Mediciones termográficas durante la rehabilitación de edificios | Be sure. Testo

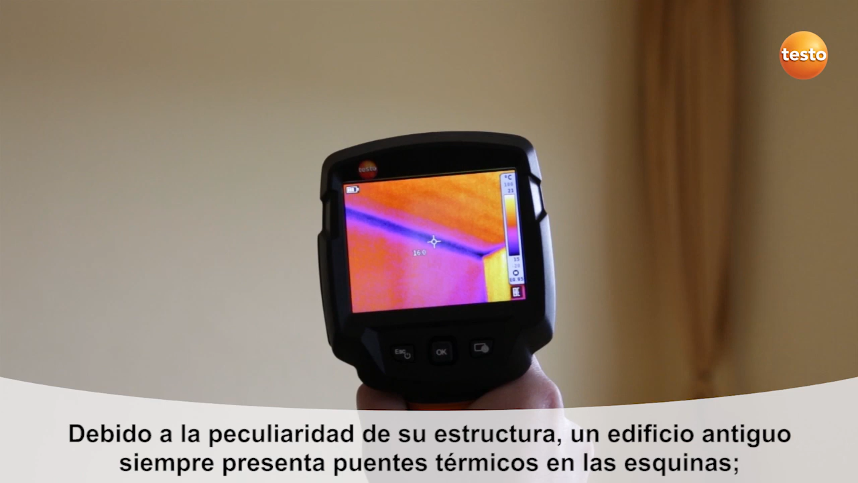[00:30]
the corners of badly insulated houses are always cold bridges and can only be remedied by installing exterior insulation.
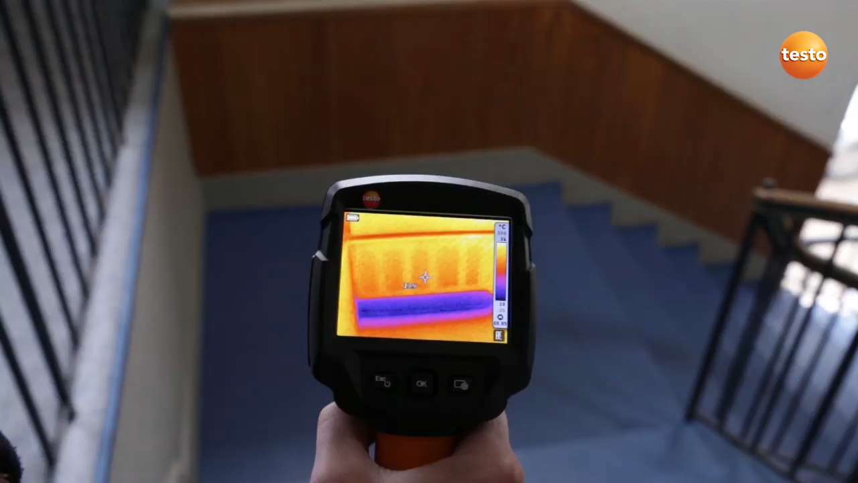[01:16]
In buildings of this age, of course, the concrete components which are integrated into the
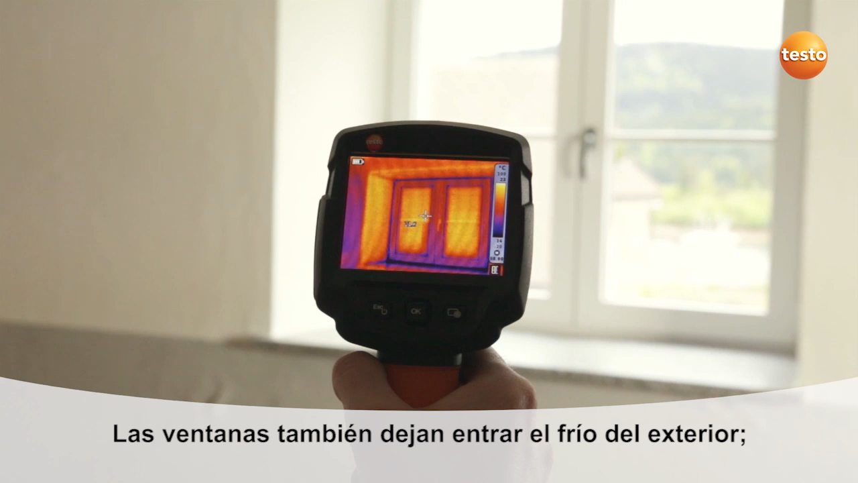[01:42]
We can see a cold bridge here in the region of the window frame.
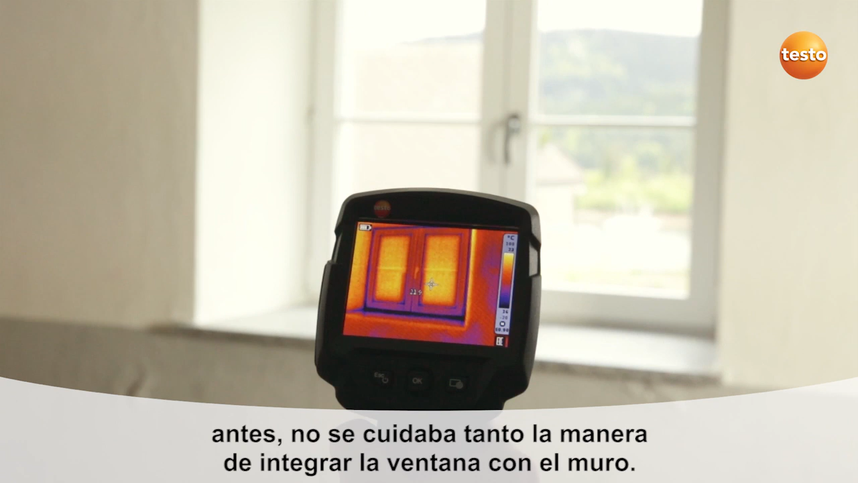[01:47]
This has to do with the way the window is embedded in the brickwork. This definitely needs to be checked.
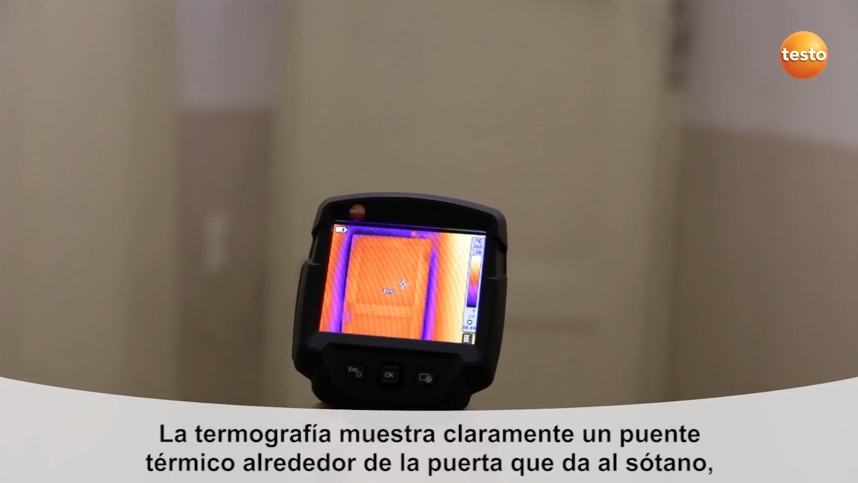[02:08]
This of course means an increased heat loss.
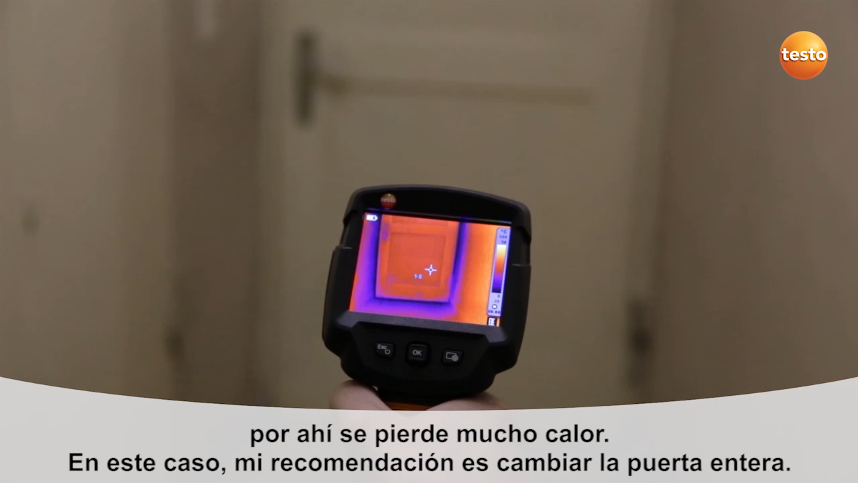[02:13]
And in this case, I would recommend replacing the door.